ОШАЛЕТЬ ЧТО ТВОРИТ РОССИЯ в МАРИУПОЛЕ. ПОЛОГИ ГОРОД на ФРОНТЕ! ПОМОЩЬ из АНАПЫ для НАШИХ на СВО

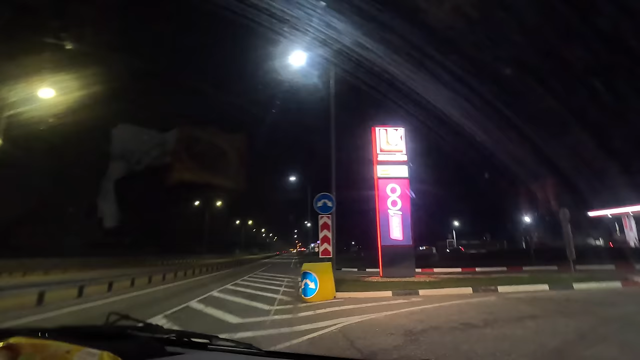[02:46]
Бензинчик дизельный 62.11. Заезжаем на первую заправочку.
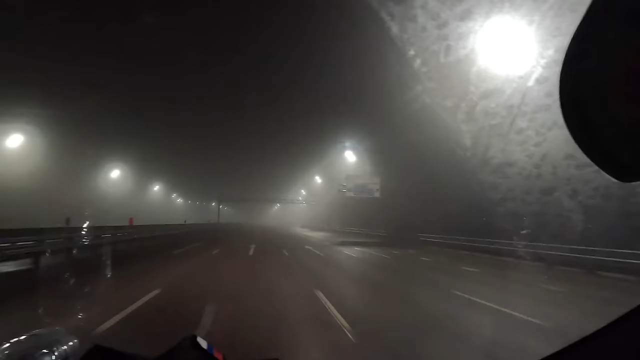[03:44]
Туманчик. Вообще до первой точки нам осталось 2 часа 55 минут, 189 километров. Туманом я всегда рад, в принципе, для того, чтобы они нас сопровождали всю дорогу.
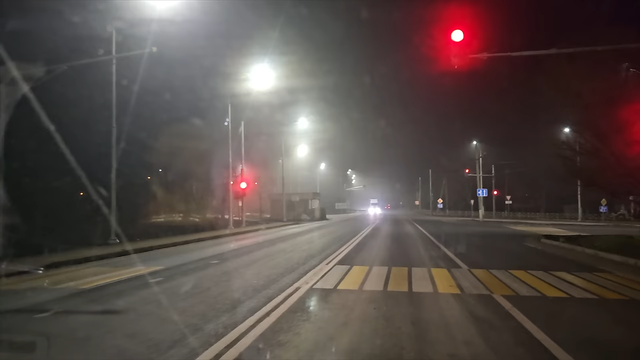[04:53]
Интернет, но он в роуминге. как это будет работать, посмотрим дальше. Но главное, что интернет есть. Вот такие вот дороги, бордюрчики, тротуарчики, светофорная сигнализация, трасса на новые, через новые регионы на Крым будет просто восхитительно. Населенный пункт Болново-Азовск.
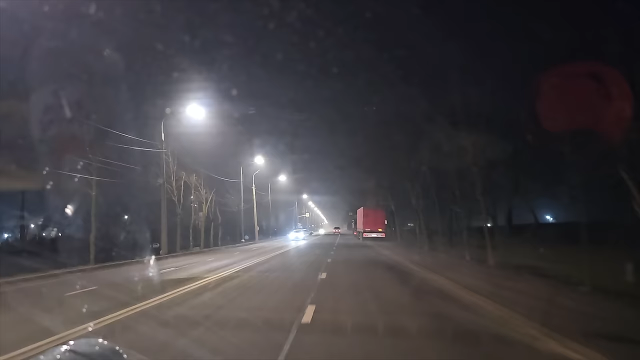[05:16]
3:40 Мариуполь
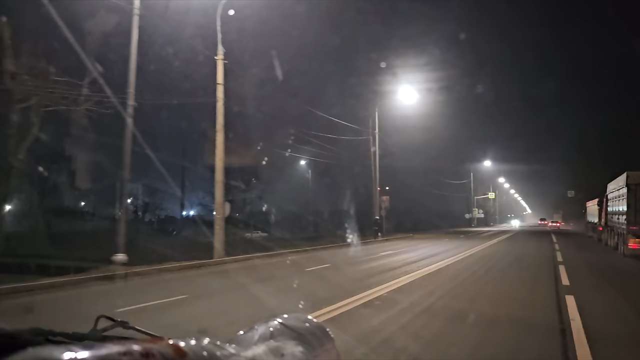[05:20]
светится ярко, красиво, идеально ровные дороги. Под снегом, конечно, по-другому все выглядело в прошлый раз, когда заезжали. Сейчас просто супер проспект.